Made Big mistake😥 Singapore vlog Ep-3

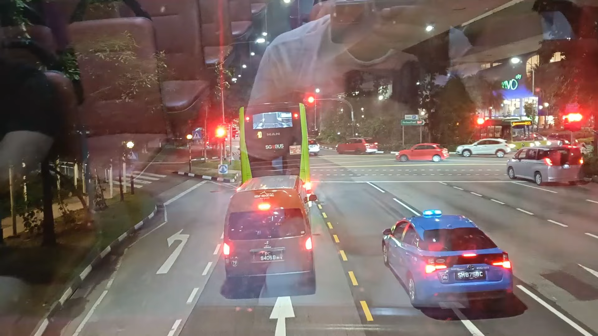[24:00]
பட் மிரரில் நிறையா ரிஃப்ளெக்ஷன் தெரியுது பாருங்கள், நானே தெரிகிறேன் உட்காந்துருக்கிறது அந்தளவுக்கு இருக்குது.